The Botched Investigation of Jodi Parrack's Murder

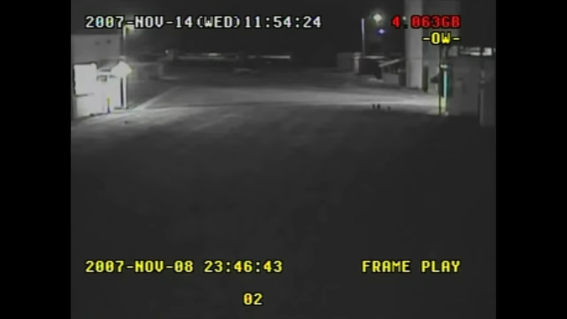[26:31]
The video footage that they claimed proved Ray wasn't searching at the dam like he said was actually recorded from a building located a block away. It would never have shown him if he had been where he said he was.